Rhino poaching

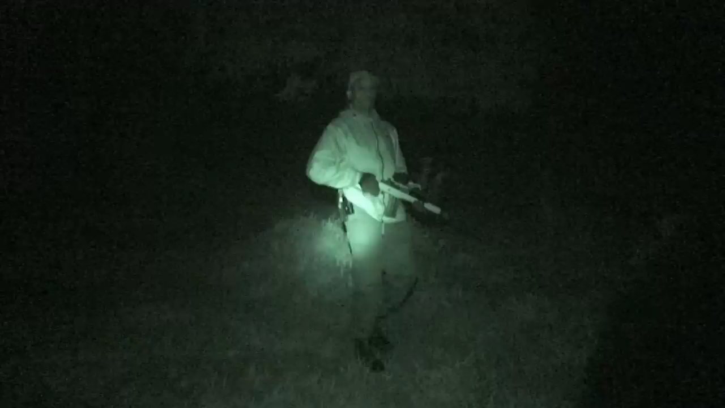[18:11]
Come in, Sean. Yeah, we're walking up to meet one of the guards. His name is Jack. Hi, Jack. Hi.
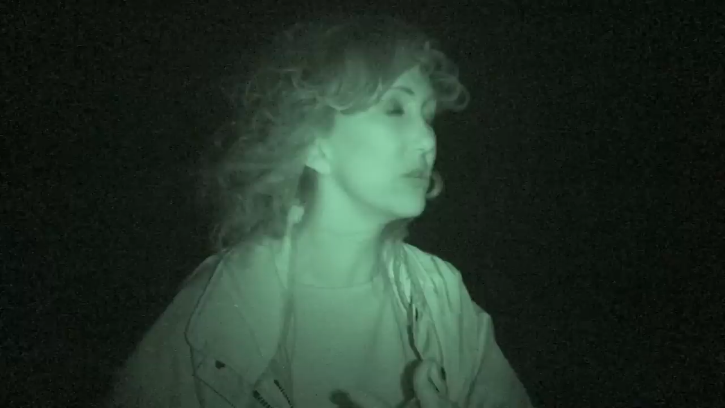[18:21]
Yes, Jack, your view, what you're doing to fight, to protect these rhino from poachers. I'm protecting the rhino against the poachers, because the thing that